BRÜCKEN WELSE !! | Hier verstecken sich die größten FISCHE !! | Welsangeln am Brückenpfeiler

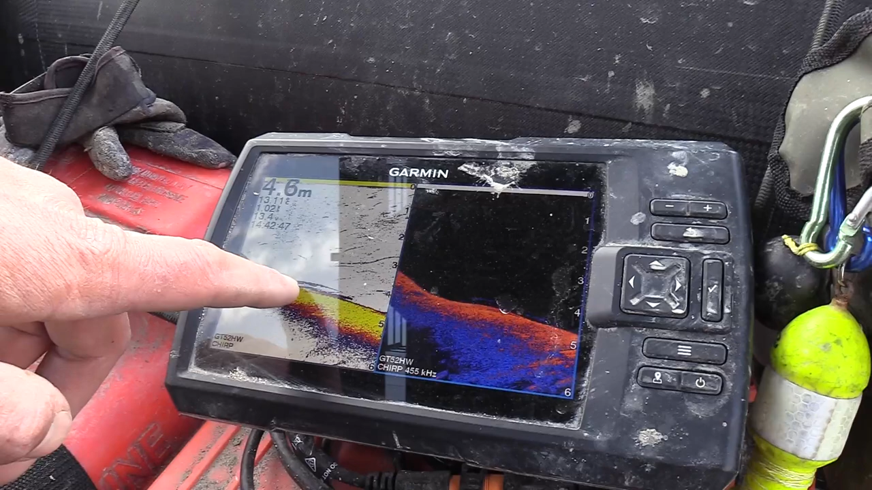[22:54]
On screen: depth 4.6 m
Guckt mal, was hier in der Kante Fisch ist. Hier unten, das könnte schon der erste Waller sein. Hier schwirrt was im Mittelwasser rum.
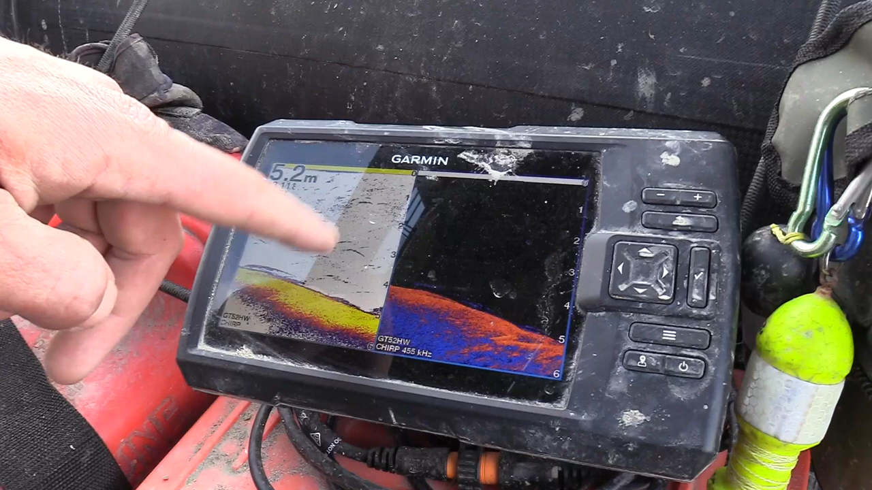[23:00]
On screen: depth 5.2 m
Das sind Hindernisse. Hier steht aber auch ein Fisch drauf.
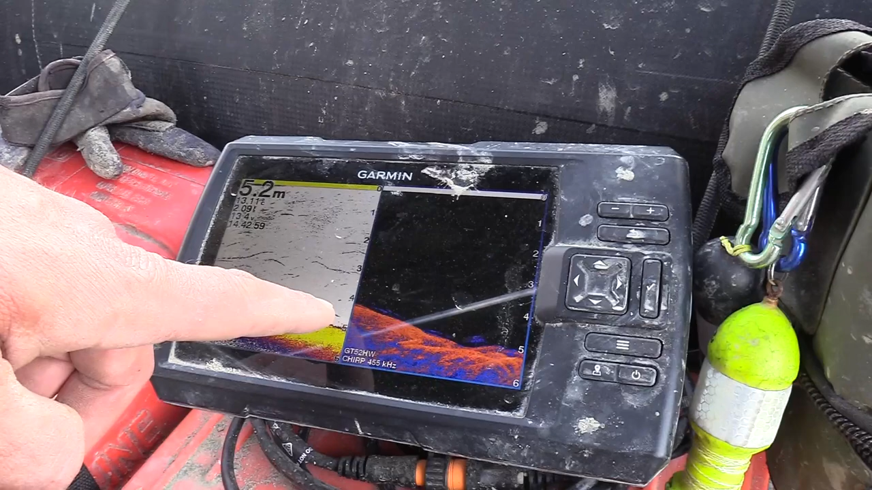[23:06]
On screen: depth 5.2 m
Vielleicht ein Zander.
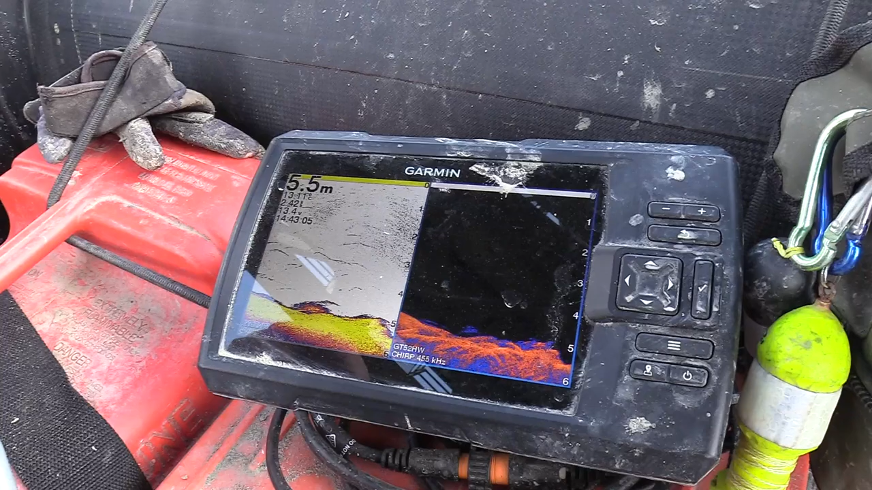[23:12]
On screen: depth 5.5 m
Hier ist schon gut was los. Daumen drücken.